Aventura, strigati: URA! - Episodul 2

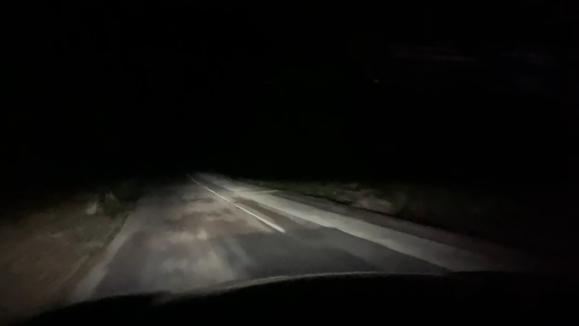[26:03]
E, așa arată străzile în Seychelles, fără pic, fără strop de lumină, pentru că oamenii conservă natura. Dar este foarte dubios, este foarte periculos să mergi noaptea pentru că nu vezi nimic. Nu se vede nimic, nimic. Drumurile sunt foarte înguste și da, este periculos. Da, e ciudat. Și și foarte, mi se pare foarte obositor pentru ochi. Da, foarte obositor. Foarte obositor. Ce vrei, bă?